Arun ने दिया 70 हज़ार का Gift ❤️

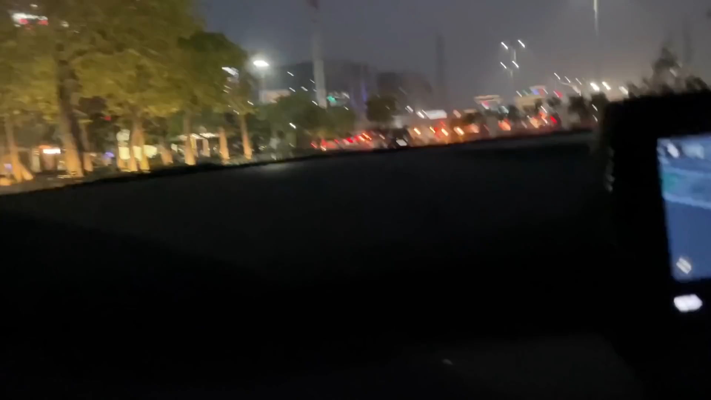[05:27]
सो दिस इज द एंबियंस मॉल जहाँ पे हम लोग पहुंच चुके हैं और यू हैव अराइव्ड हियर लोकेशन जो कि हमने एम्बियंस मॉल की डाली थी।
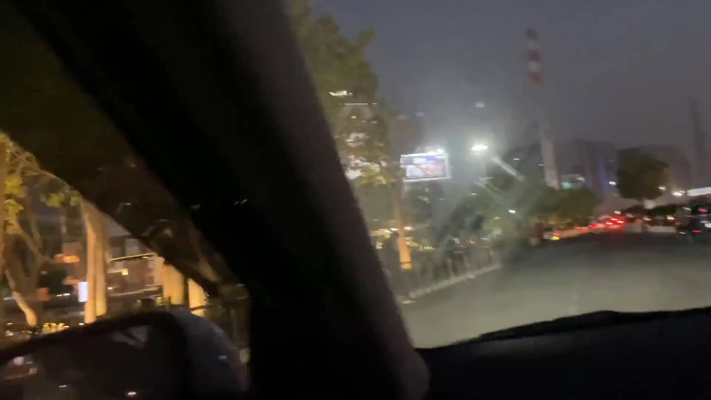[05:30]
सो जिन भाइयों ने भी एम्बियंस मॉल नहीं देखा और सुना है कि गुड़गांव में कोई मॉल है ऐसा,
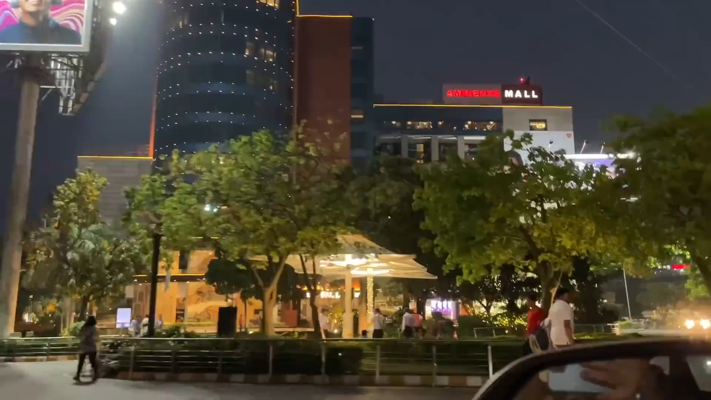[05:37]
सो देखो भाई मैं भी आप लोगों की तरह फर्स्ट टाइम ही देख रहा हूँ, मतलब बाहर से मैंने देख रखा है बट अंदर मैं भी फर्स्ट टाइम जा रहा हूँ।
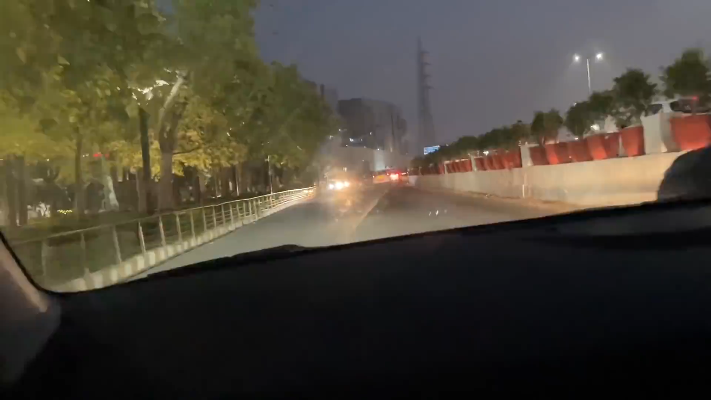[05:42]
यहाँ से ही हमने एंट्री ले ली यहाँ पे। ओ सारा आई एम